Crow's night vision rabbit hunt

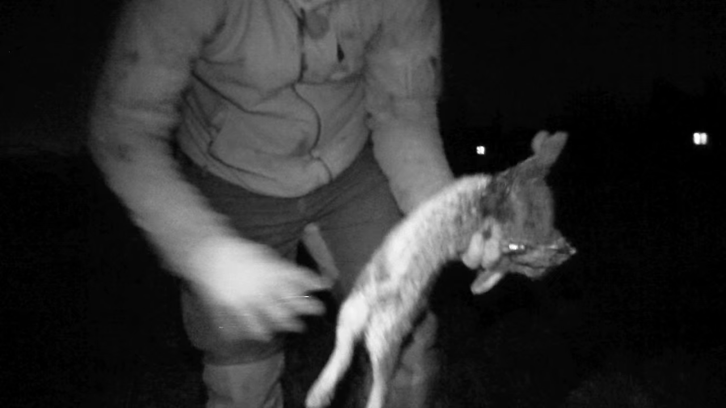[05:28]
At the final count Crow has more than 50 rabbits for his efforts.